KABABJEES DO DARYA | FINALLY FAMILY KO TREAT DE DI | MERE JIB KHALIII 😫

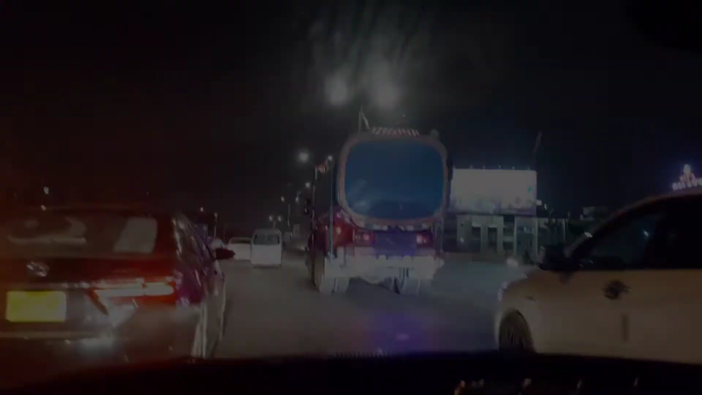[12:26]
पता नहीं यार क्या हुआ एयरपोर्ट के ऊपर, ऐसा ट्रैफिक जाम हुआ, कुछ शायद एक्सीडेंट हुआ या पता नहीं क्या हुआ है, अल्लाह खैर करे।
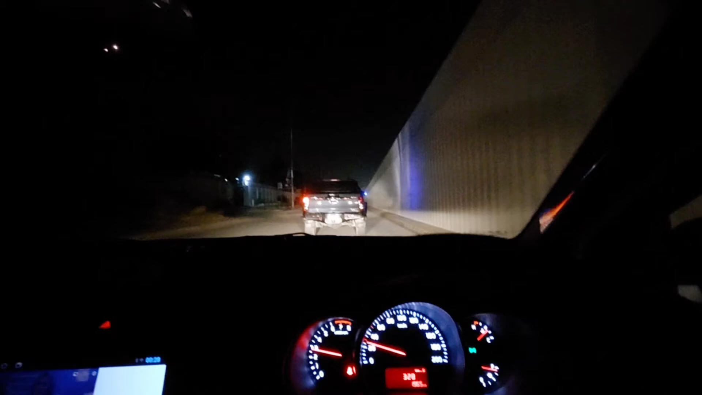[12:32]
तो मुझे घूम घुमा के जाना पड़ा है फिर आगे से, बस दुआ करिएगा सब खैर हो, कोई हो नहीं कुछ मसला वसला, क्योंकि एम्बुलेंस वगैरह भी जा रही थी वहाँ से, तो अभी लंबा रास्ता करके आना पड़ा है हमें।